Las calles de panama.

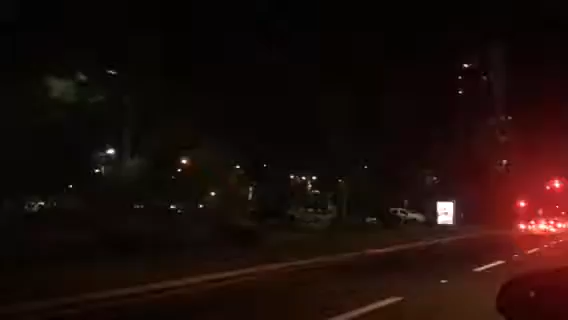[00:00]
This is the Cita Costera in Panama.
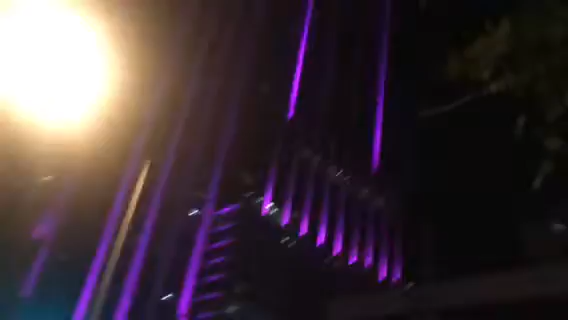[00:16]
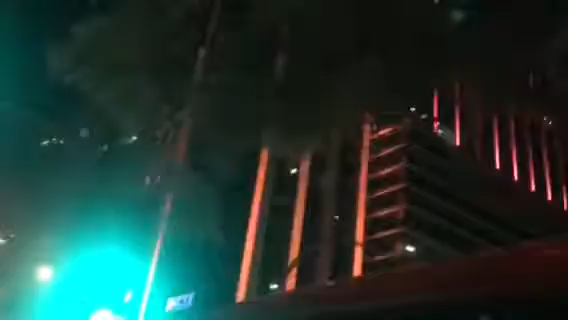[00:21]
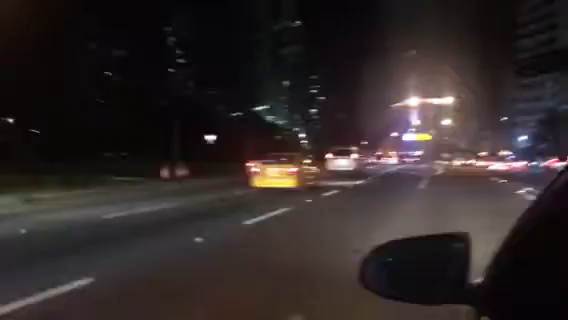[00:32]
This is the Cita Costera in Panama, the city of Panama. Very beautiful, look at how it is. Chiriglona, look at that, Chiriglona.